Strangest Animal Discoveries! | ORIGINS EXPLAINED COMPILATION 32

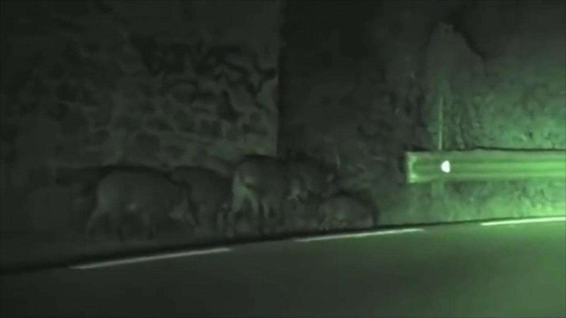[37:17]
We have boars in Spain and Italy, horses and sheep all over the place,